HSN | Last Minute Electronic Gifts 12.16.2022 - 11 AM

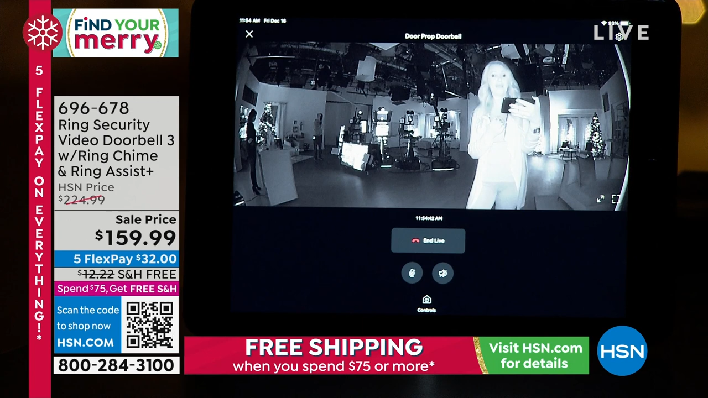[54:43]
So if you have the app, like, right in your phone, you can even pinch and zoom in and get even closer in on that visual. So this is so cool, being able to see in pitch darkness, being connected to your home no matter where you are in the country or in the world,